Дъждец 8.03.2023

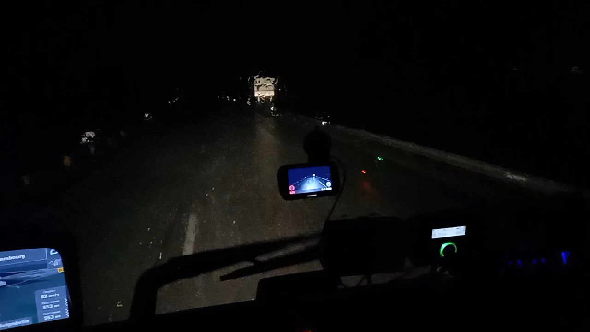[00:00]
Ей го хубавият дъжест, направил ум да му зайде на човек. Имам се чувств, че някой сипва, ама яко сипва с това, с канчето.
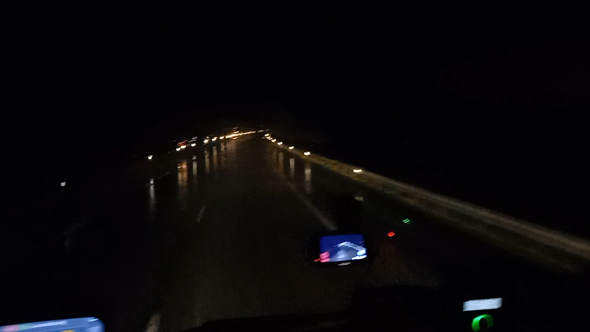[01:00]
И не така, да тече отпред, е като... А, като се... Абе, след едно, че някой сипва 6 лейката одее. И взе да го духа по асфалта. И каменът взе да шари. Като е на темпомат. Викам, я изключи това. Той сега се виждате. Абе, всъщност аз го виждам през телефона. Нада ли се виждате. Как самия вятър вее и носи водата по асфалта. Ама, изключих му темпомато и обърнах там педал, защото тегава работа иначе.
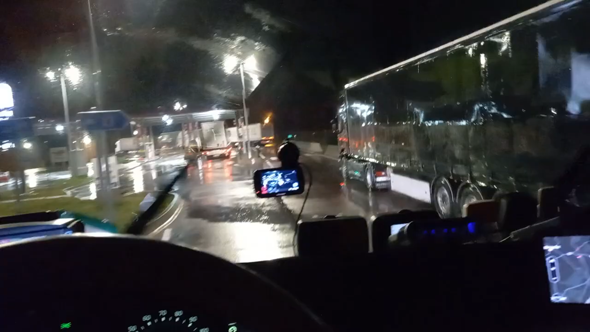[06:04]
Дай ми сигурно тук, че сипе малко. С дкв, картата става ли? Става.
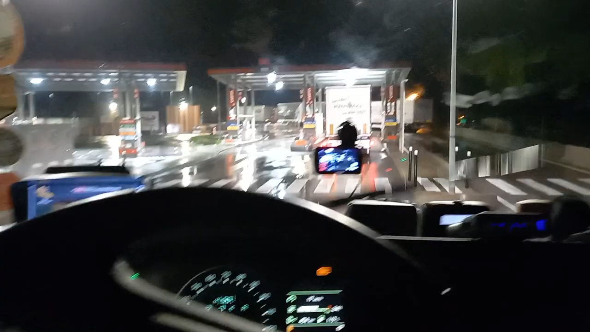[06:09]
Айде, един пев ме, еф. Айдем много такова мокри тука и шиба.
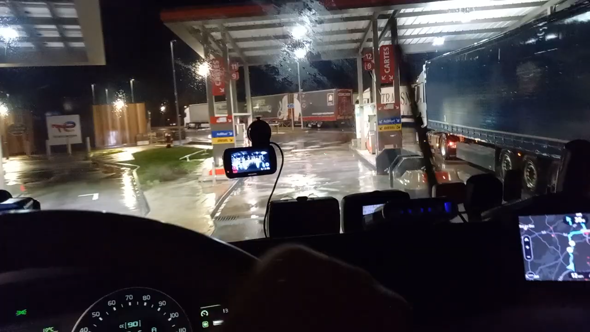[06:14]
Я да ви да съм... А, ей, дямо, добре. С картата.
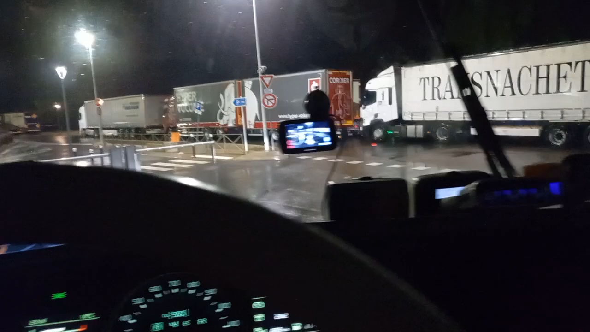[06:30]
А, сега излизане да го е. Гледите как са спрели педарност. Сега ще има излизане, интересно, бе. И колонките са близо, не има къде да го скръсиш. Яма ще трябва назад да го издупвам. Сега, ако не бяха слалили тука бариерите, ще ще да добре, ме. И ще го върна назад, ще излеза. Там ще завърта. Това тук. Пробете, тук левзам. Тапанари са всичките. Мозъци. Просто мозъци. Как ще излезе според вас, некои от тук е зад?